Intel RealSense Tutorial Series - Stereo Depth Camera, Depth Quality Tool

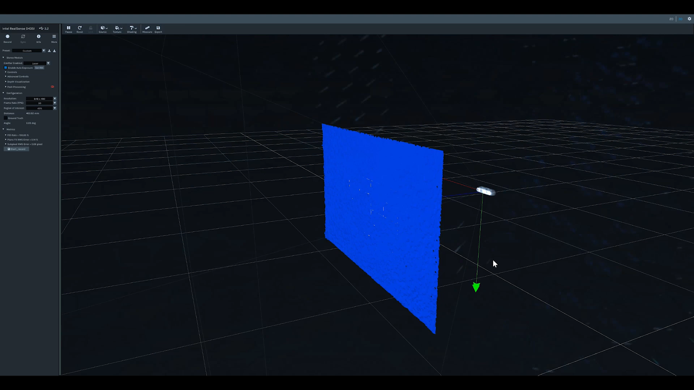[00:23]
This video will demonstrate how to acquire and operate the depth quality tool.
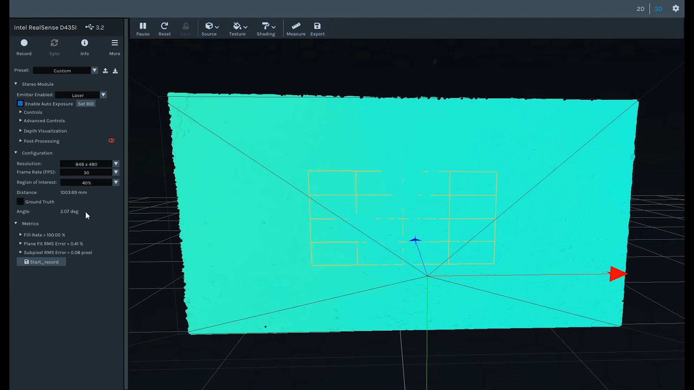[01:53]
To get the best Z accuracy, enable the ground truth field and input the value
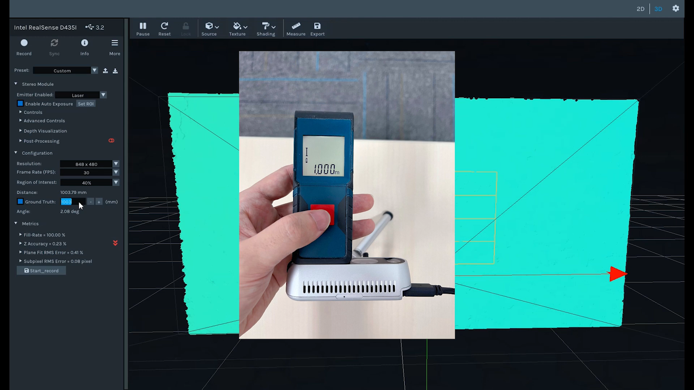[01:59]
as measured with an external tool such as a laser rangefinder. If the depth measurement reference is the front cover glass, a reference value of Z prime should be added to the measured value to determine the ground truth.
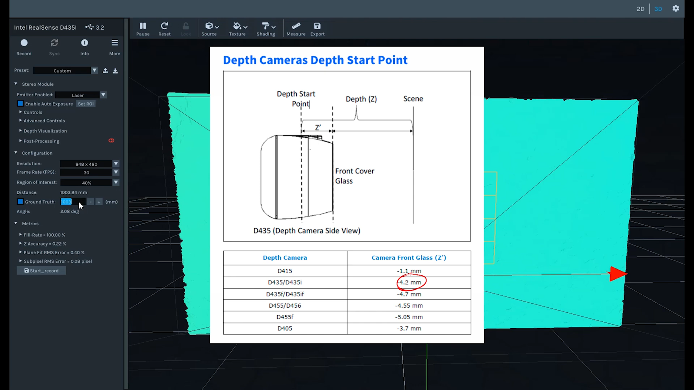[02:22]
The value of Z prime for different cameras is listed in this table. For example, 4.2 millimeters should be added to the measured value for a D435i camera. So here we need to input 1004 millimeters for the ground truth. Inspect the calculated depth quality metrics and expand the metric properties to
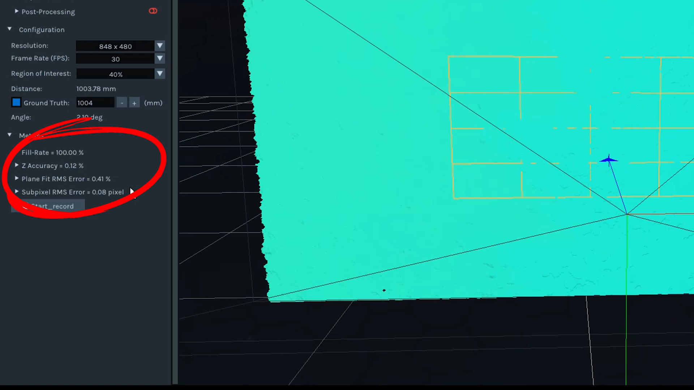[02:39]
get more information including fill rate, Z accuracy, and RMS error. Please refer to the depth quality specifications in the D400 data sheets.